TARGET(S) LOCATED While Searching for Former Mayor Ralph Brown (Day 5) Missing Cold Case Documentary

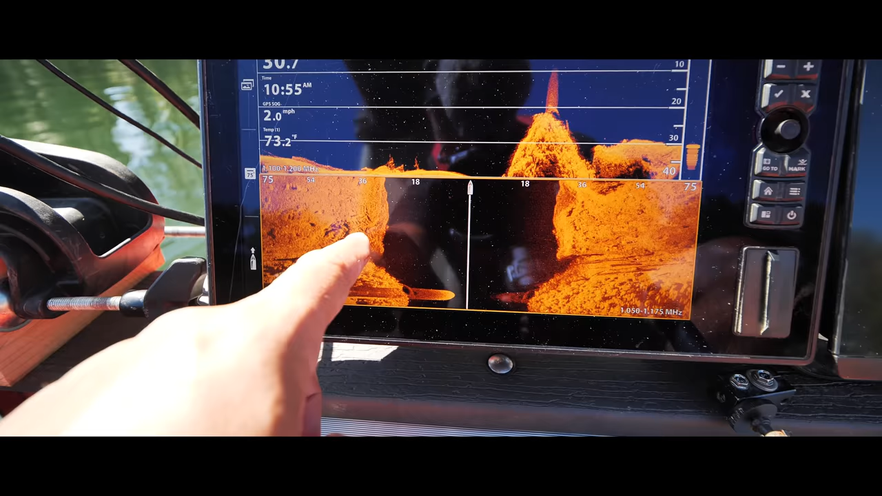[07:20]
On screen: water 73.2°F, speed 2.0 mph
So we've got the part of the bottom of the lake and the river that's been built up on that one. Really, we're not seeing anything much.
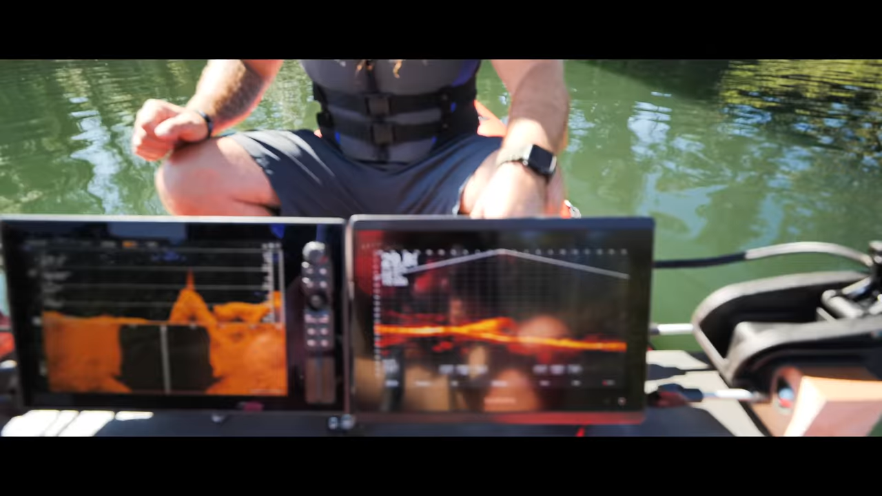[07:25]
Something on life scope there, it looks like just a rock.
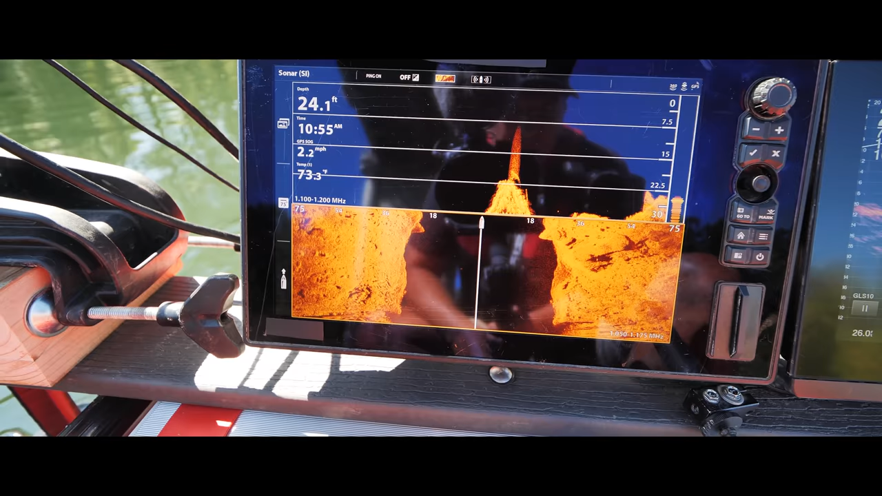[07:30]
On screen: depth 24.1 ft, water 73.3°F
And really just more about logs and log jams down here is what we're seeing so far. So far we have scanned this, the upstream side of the river here.
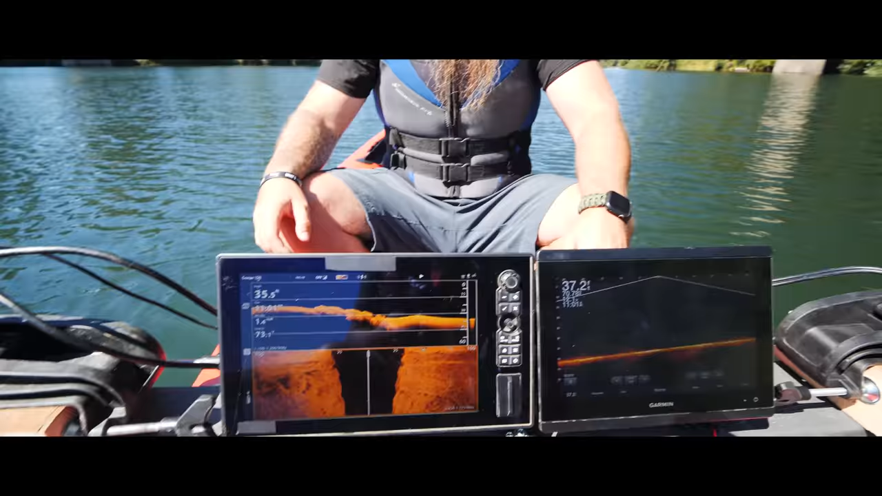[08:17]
So check this out right here. Okay, now keep in mind that my scale is different on here now, because I've changed this to 100 feet.
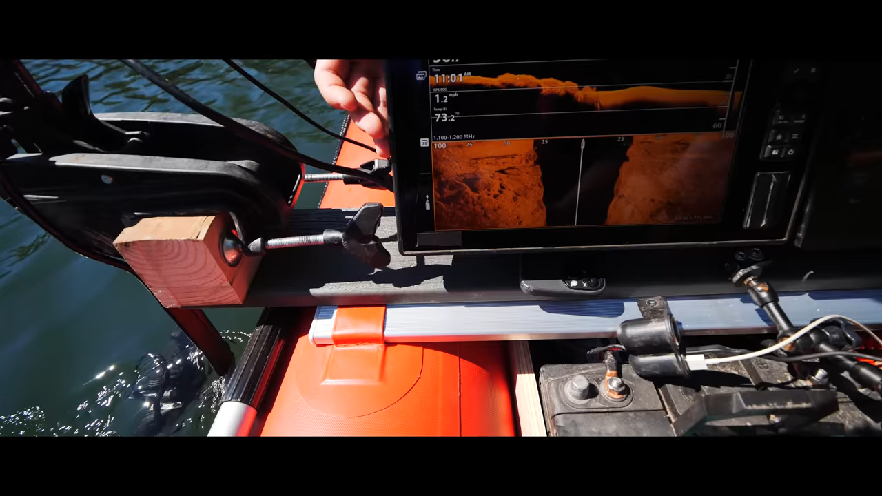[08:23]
Okay. So check that out right there.
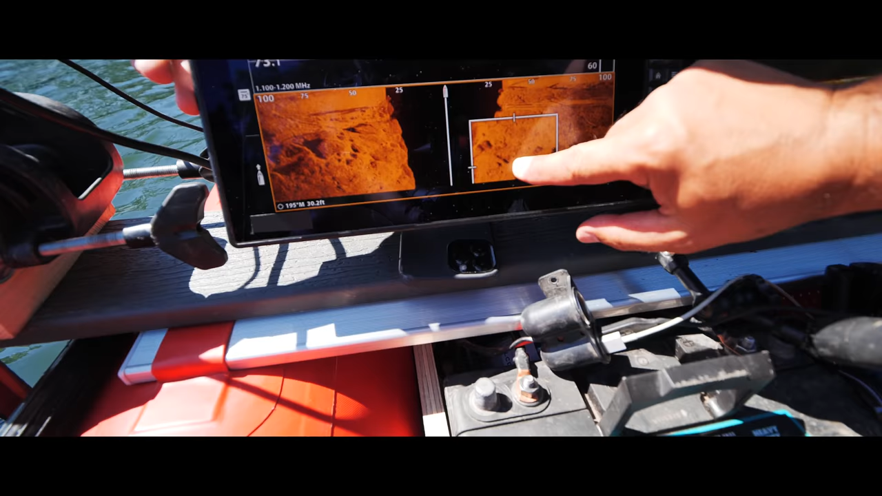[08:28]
From that, that's 100% a car.
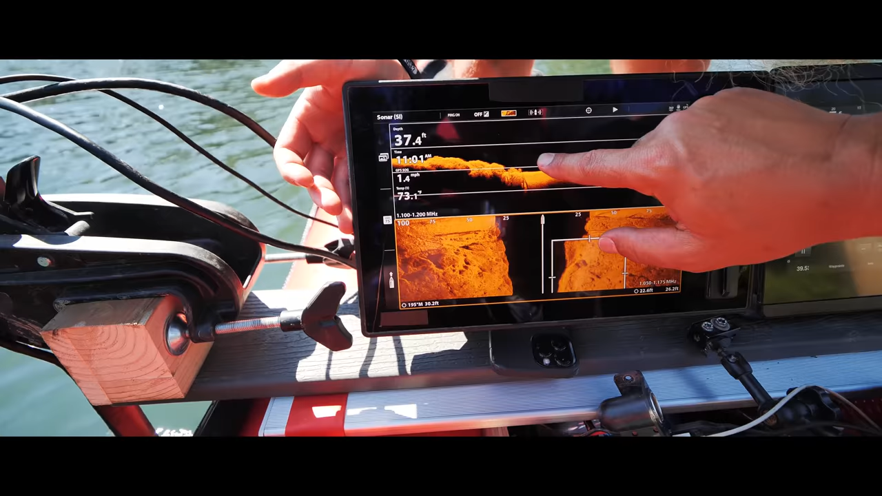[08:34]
On screen: depth 37.4 ft
Well, of a SUV or a van. And then check this out.
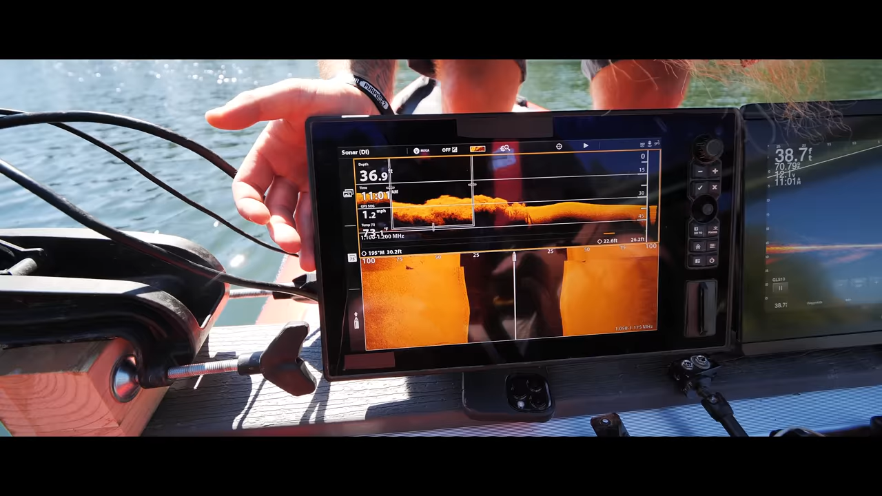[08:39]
That's a real good possibility there. So we'll go hit that at several different angles,
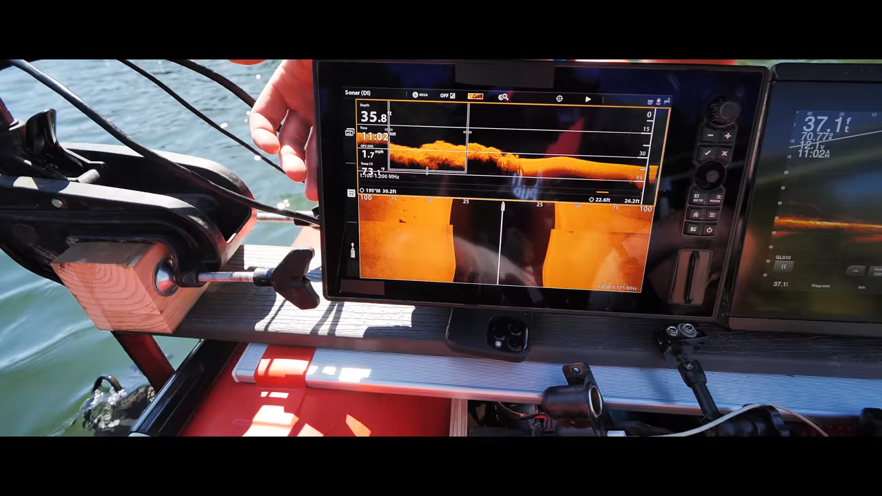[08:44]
On screen: depth 35.8 ft
and I mean,
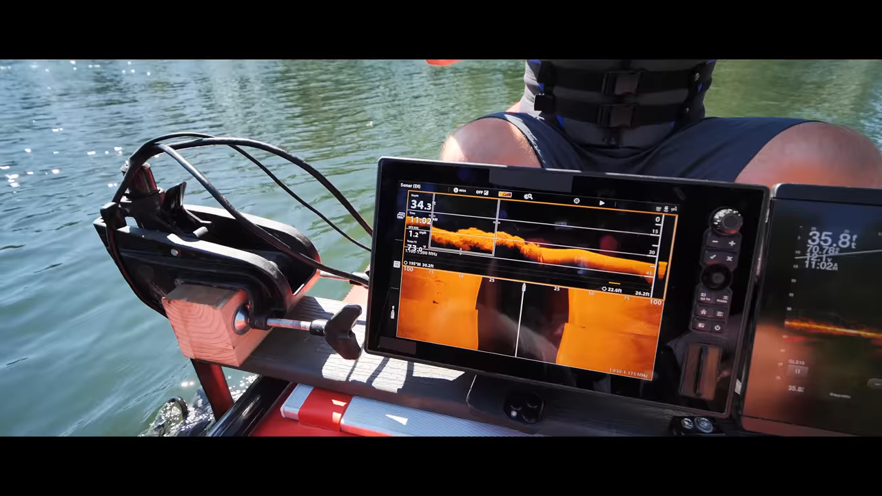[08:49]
Without having another angle to use reference or the live scan, that definitely looked like a larger vehicle.
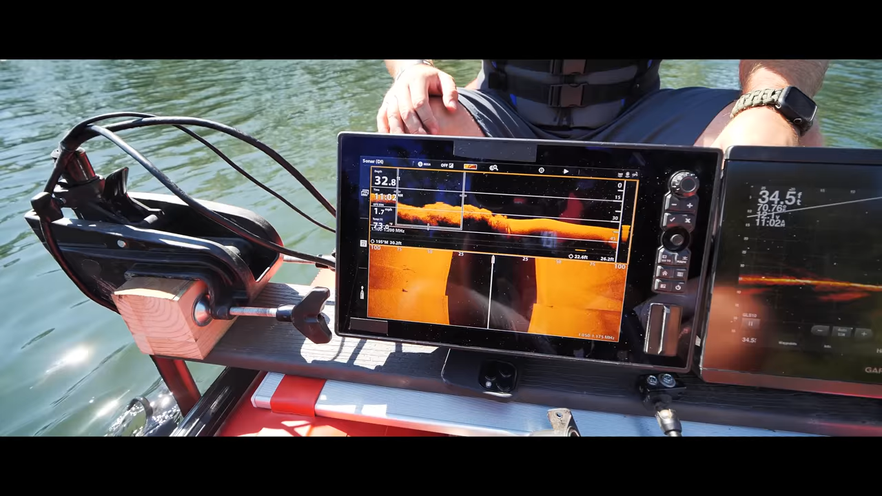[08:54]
Yeah, but it doesn't look fresh at all.
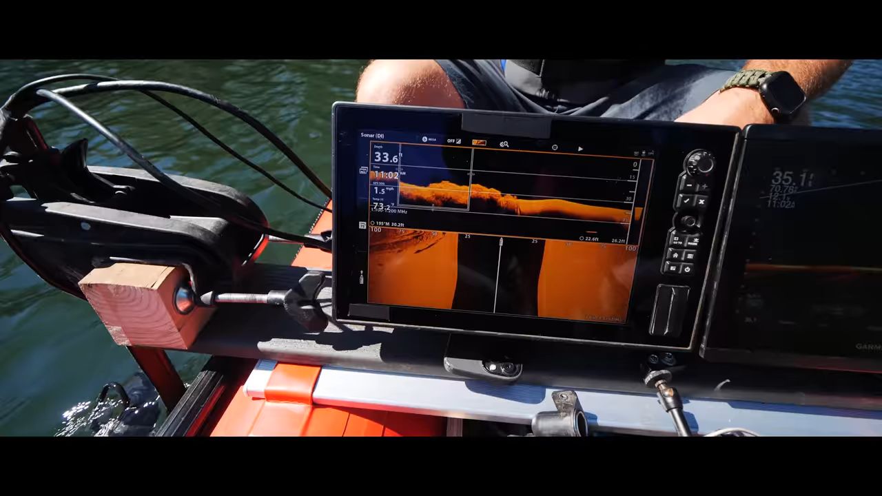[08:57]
I mean, it definitely looks buried, definitely looks like it's been down there a while.
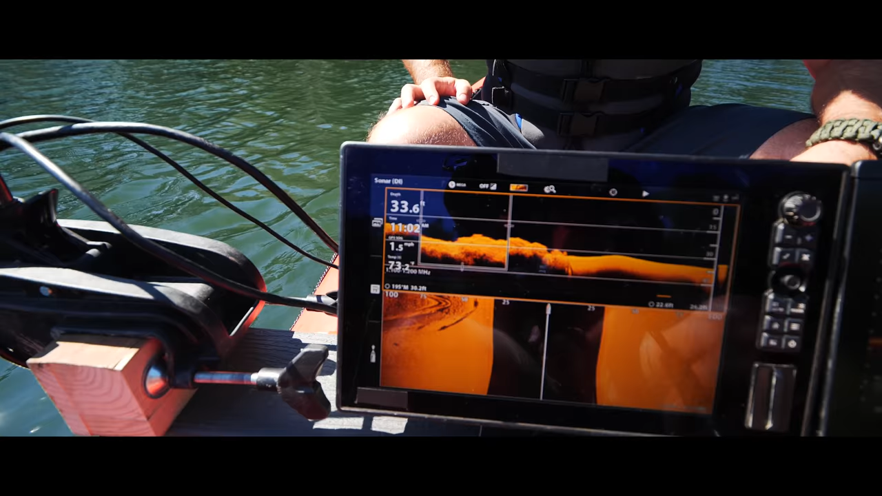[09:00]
If it is a vehicle, it's been down there at least 20, 30 years.
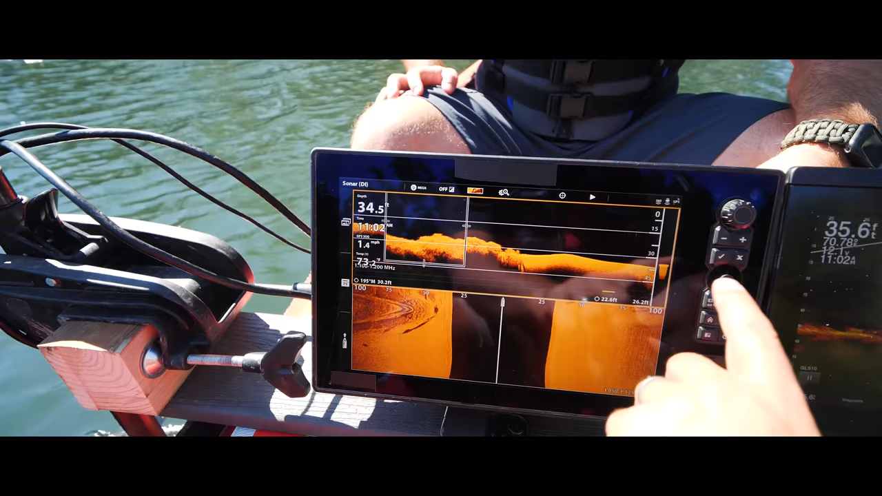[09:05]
On screen: speed 1.4 mph
Mm-hmm. Well, let's scan it from a few different angles and find out.
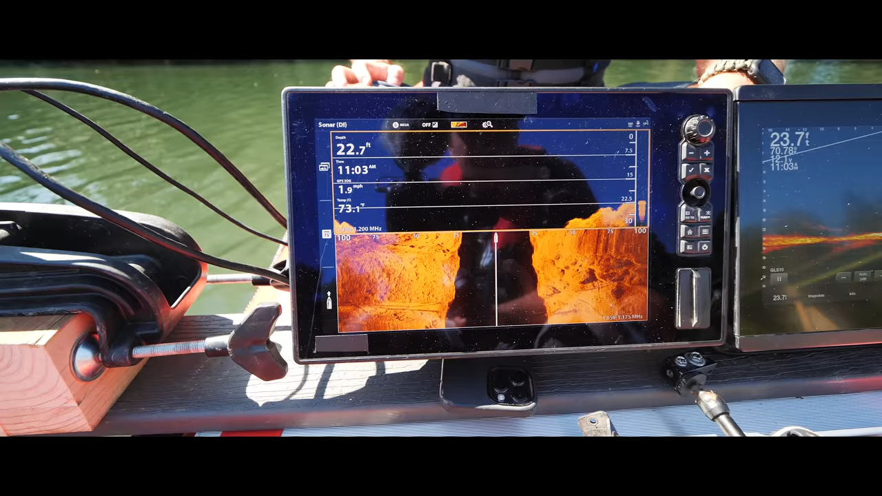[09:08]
On screen: water 73.1°F, speed 1.9 mph
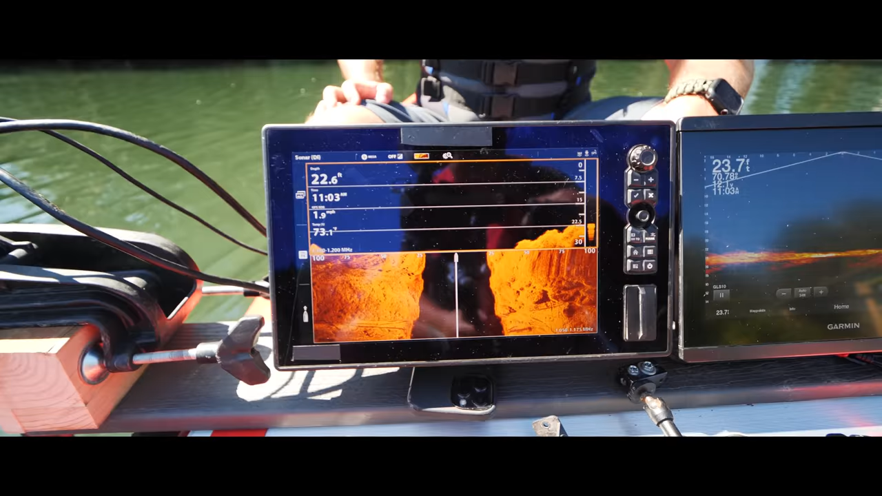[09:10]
On screen: depth 22.6 ft
But what we can do is let's go back to our 75 mode, since we know how to read that one really good. So 75 feet left, 75 feet right.
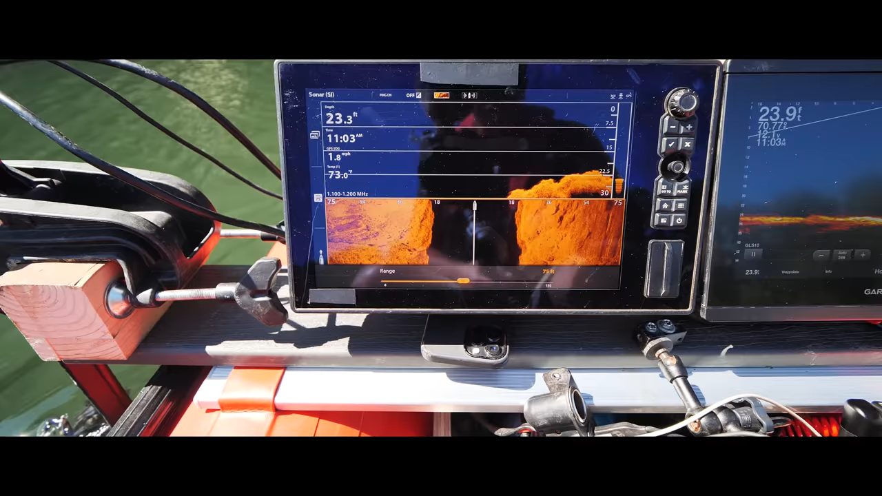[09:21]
On screen: speed 1.8 mph
And then let's run up and down the river instead of across the river.
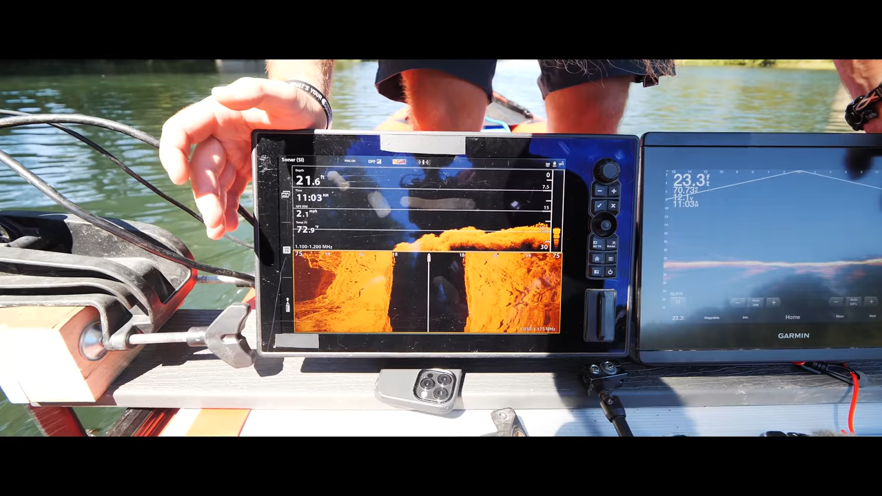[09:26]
So maybe back there.
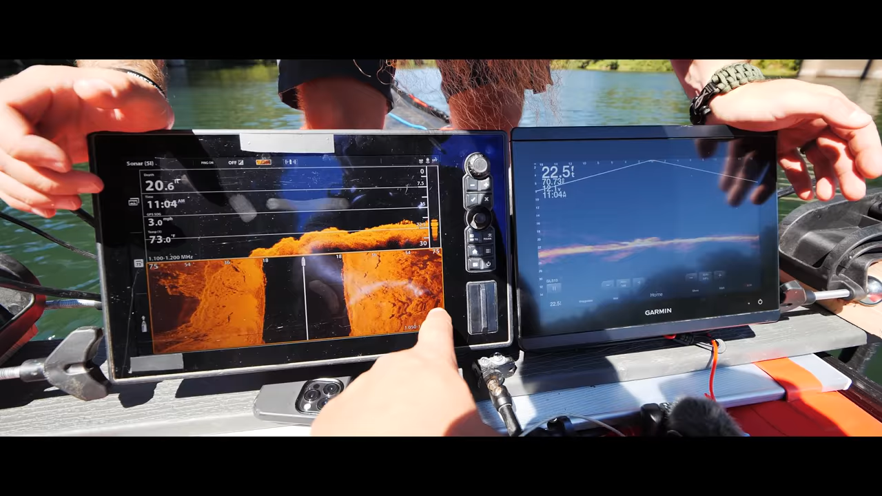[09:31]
Yeah. So we're back up to the pipes now.